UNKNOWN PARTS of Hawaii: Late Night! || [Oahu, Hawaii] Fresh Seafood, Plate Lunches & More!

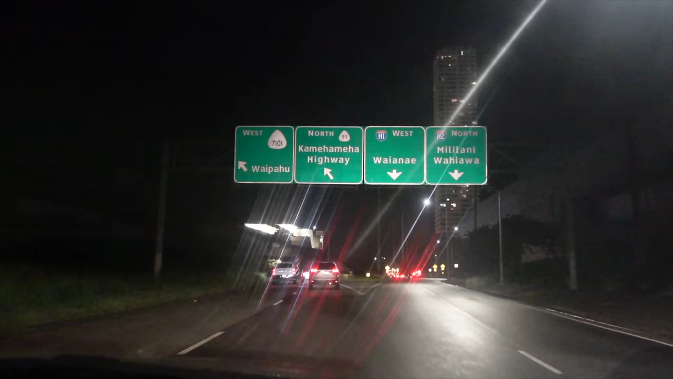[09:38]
All right, guys, this next spot is located in the Waipahu area. We've never been here at night before, so very interesting to see.